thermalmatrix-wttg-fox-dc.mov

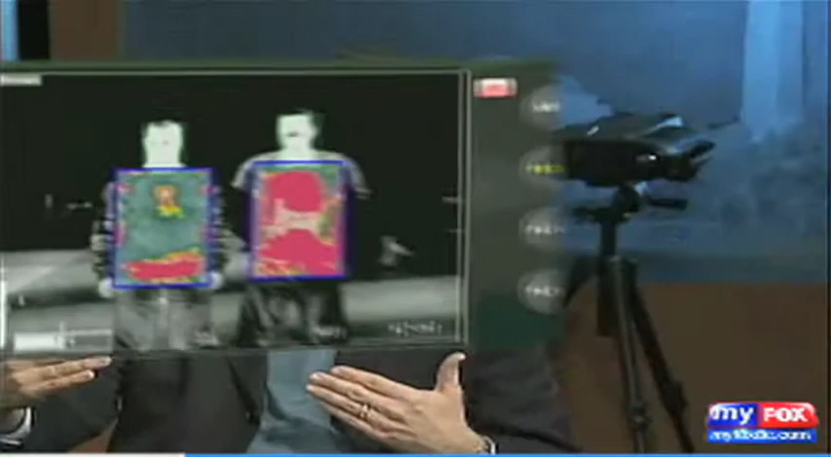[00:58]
We can spot that person, analyze them, and determine if there's a threat long before he gets in a position to cause tragedy.
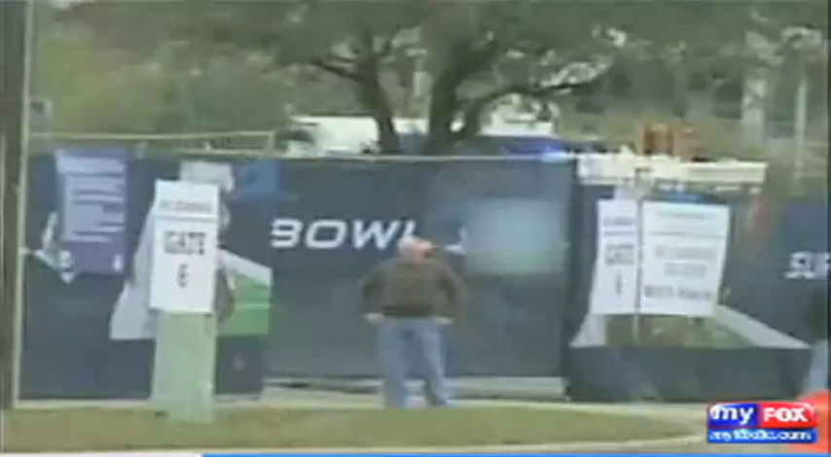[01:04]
It's called the Thermal Matrix Act System,
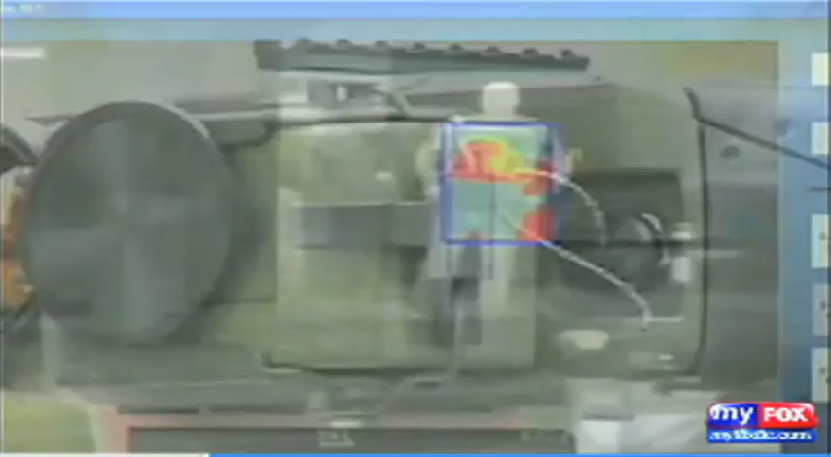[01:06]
an infrared camera sensor and software program that uses
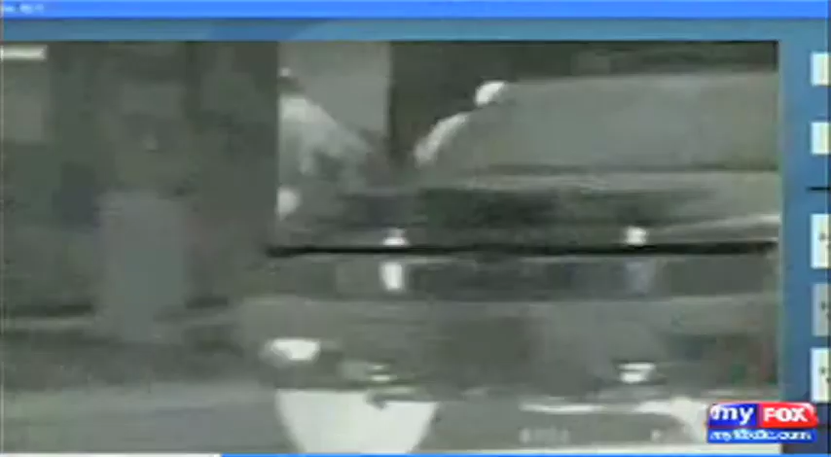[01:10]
thermal imaging to detect a concealed weapon,
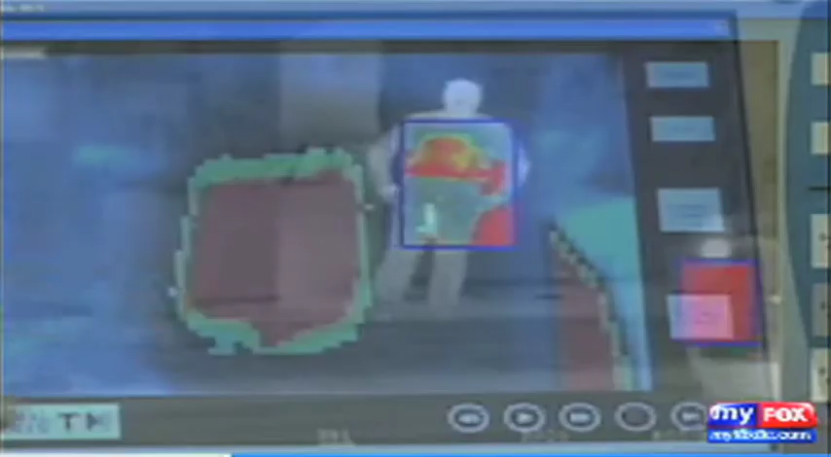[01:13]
bomb, or liquid explosives hundreds of feet away.
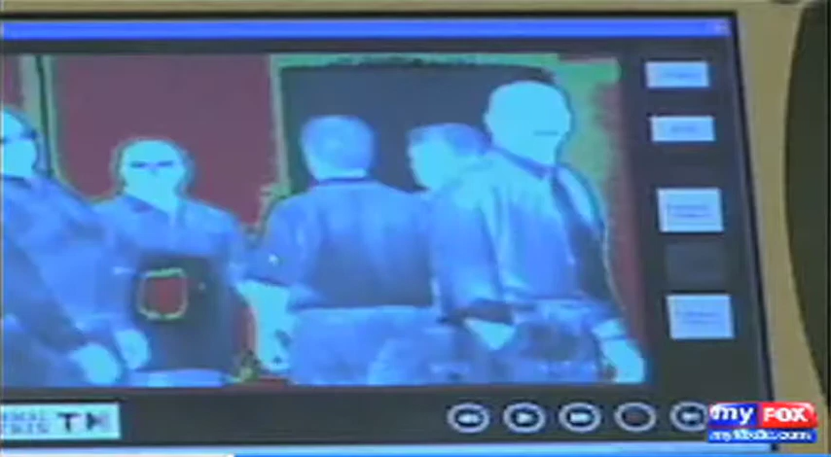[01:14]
We need to take everything we can,